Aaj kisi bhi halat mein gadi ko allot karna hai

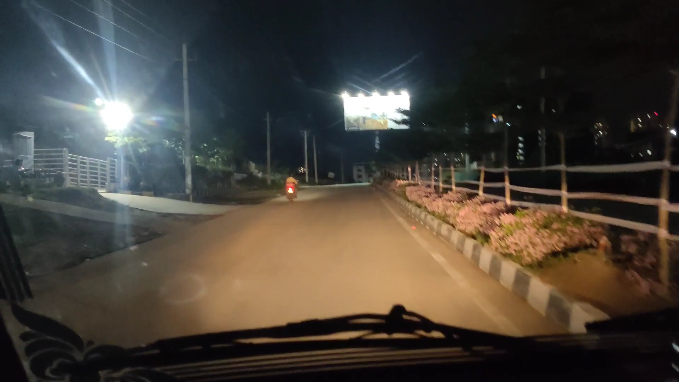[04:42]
टेम बहुत हो गया बल गया, अधर से पूरा सर्विस रोड से फिर के आना पड़ता, तो भाईया अभी पहुंचे कस्टमर की रोड पे, रस्ता तो पूरा कच्छा है, आप क्या है क्या है क्या आगे आगे,
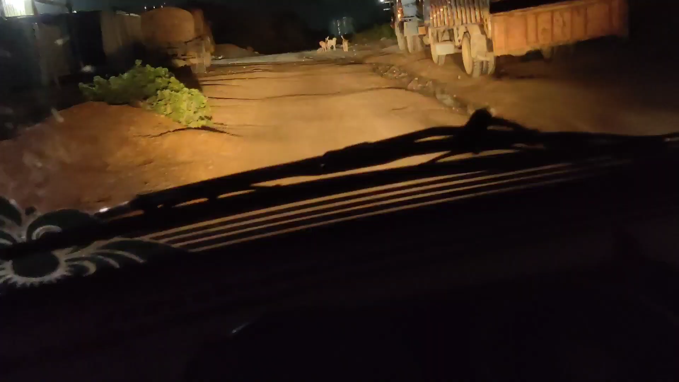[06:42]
प्रस्ता तो अच्छ निकल गया, तो बड़ा फजे सरका करके निकल गई, गाड़ी हमारी, फिरक गशन पहलो हो, पॉल चुम लगेंगे,